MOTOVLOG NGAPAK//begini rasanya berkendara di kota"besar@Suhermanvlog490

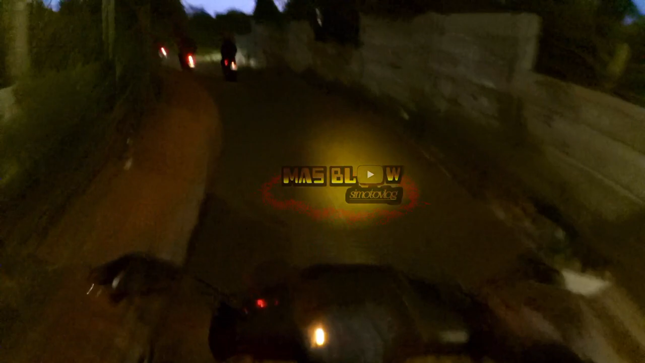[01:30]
jadi nunggu hujan reda tadi jadinya kemaleman gini aduh lampunya enggak terlalu terang
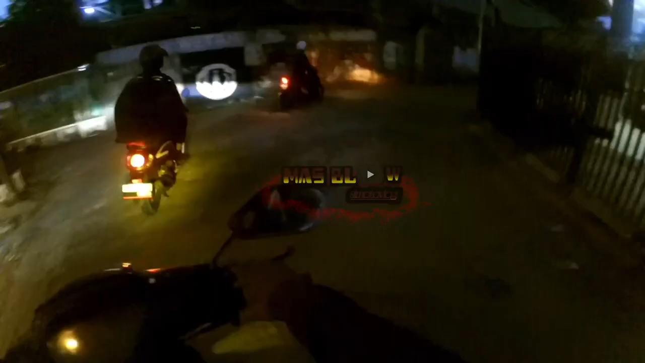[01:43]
ini karena terang ya bus oke kering kelengking berarti udara dibagi
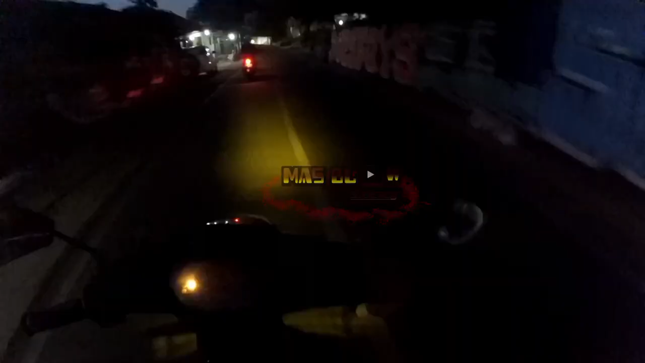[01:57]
oke brai jadi di video kali ini masih mau membahas perbedaan kita berkendara berkendara di kota-kota besar dan berkendara di kampung tapi kok kerimis iya iya ada banyum ini banyum ini aduh
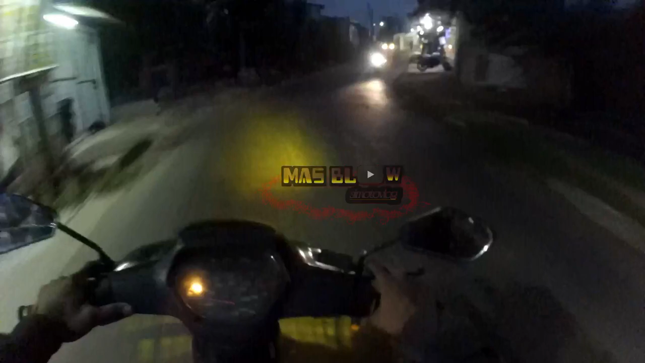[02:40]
aduh aduh iya bus orang main ngeri ceritanya aduh gimana ini brai hujan brai aduh itu pada apa ini bawa mantel semua tuh
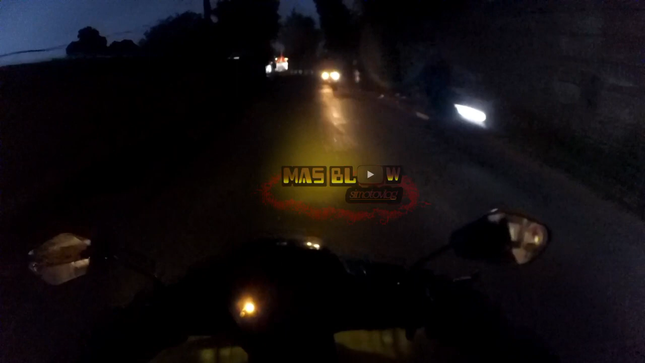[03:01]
ini pasar malamnya kasian ini pasar malam pasar malamnya itu gue udang terus sih kameranya kemudian ini bawa error anjir aduh suwe
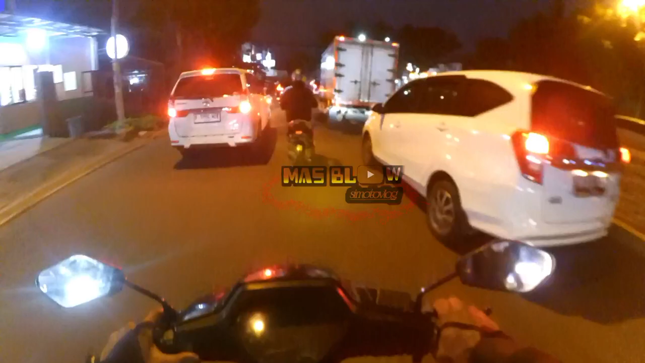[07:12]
PSD ya di habis putar balik terus diserodok dari belakang
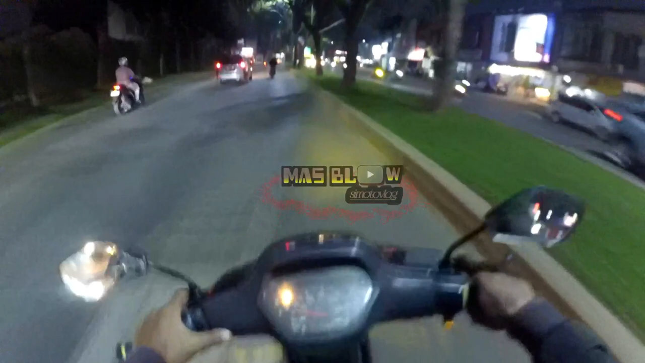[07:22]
ya begitu kalau baik karena jalanan di kota-kota itu banyak putar balik ya terus banyak ganggang juga banyak mobil keluar masuk